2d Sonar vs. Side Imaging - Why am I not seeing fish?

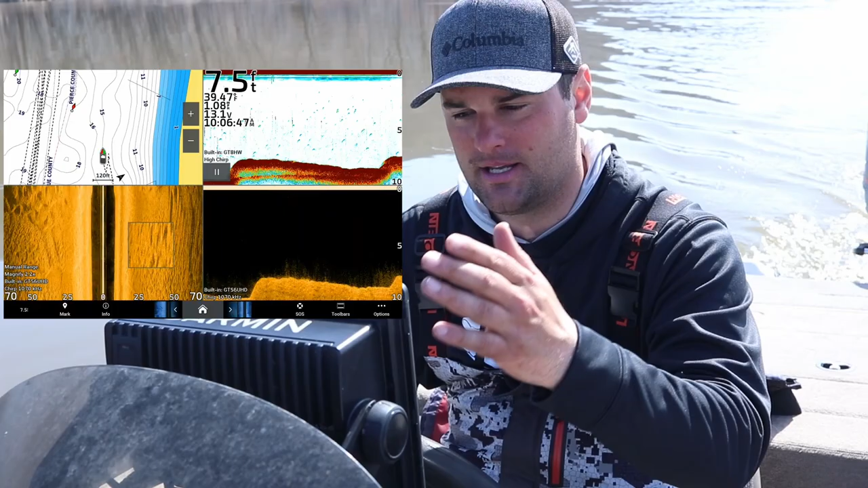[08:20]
make sure it has all three of these and it should have at least you know some sort of mapping system